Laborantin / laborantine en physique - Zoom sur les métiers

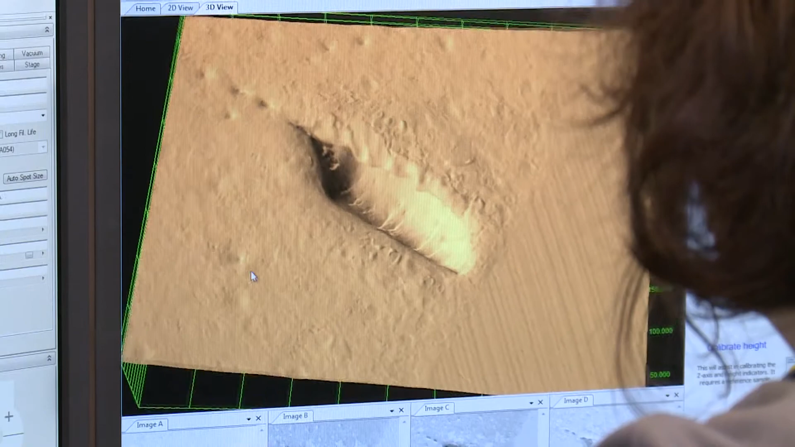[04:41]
ça nous permet également de pouvoir voir la composition chimique de ce qu'on observe.